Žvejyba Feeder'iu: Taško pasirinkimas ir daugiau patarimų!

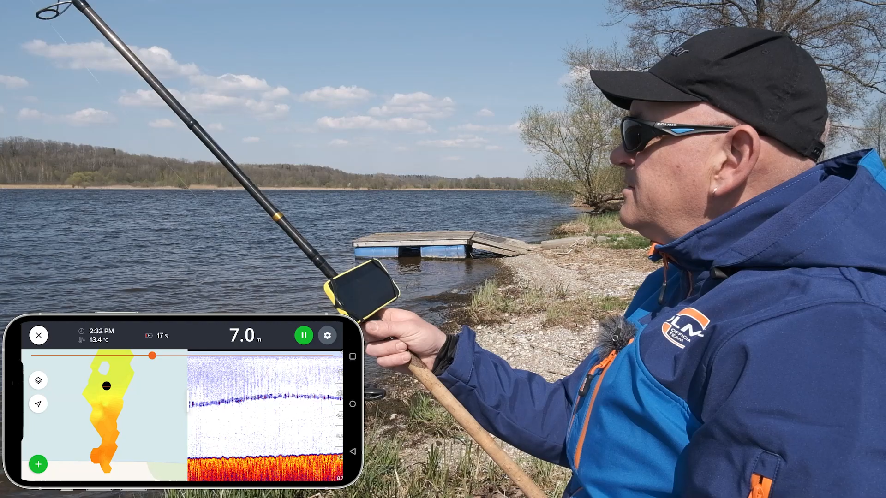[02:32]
On screen: depth 7.0 m, water 13.4°C
Dugnas, dugnas realiai pakankamai kietas. Dar vienas kliūsas, ką galima padaryti, parisitraukti, išsididinti.
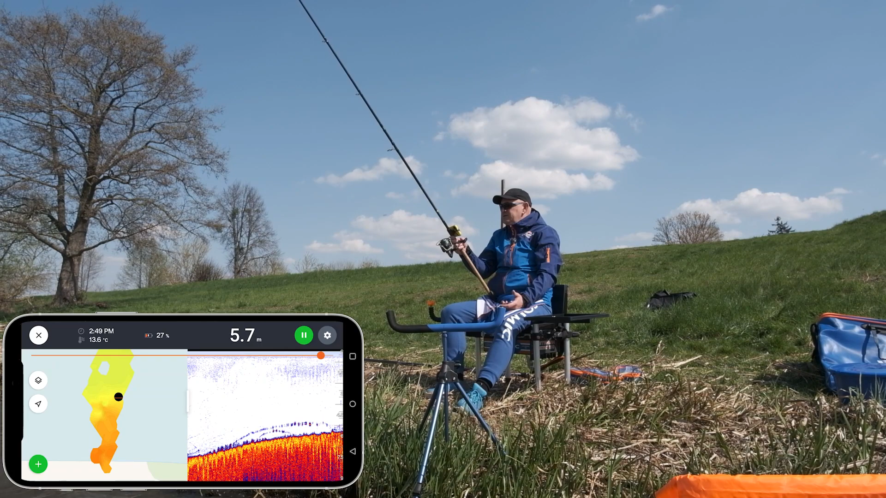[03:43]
On screen: depth 5.7 m, water 13.6°C
Tai yra geltona, oranžinė, tai labai kietas dugnas, o, sakykime, raudona, violetinė, violetinė mielina. Čia kas, kaip priimsite, jisai yra minkštesnis. Tai pakankamas kažkoks tai nėra didelis dumblos loksnis, sakyčiau. Ir gali būti kažkokia sena žalėsų virtusi, galbūt, bet tikrai nelabai starai. Mums reikia svarbiausia prasitraukti, susirasti.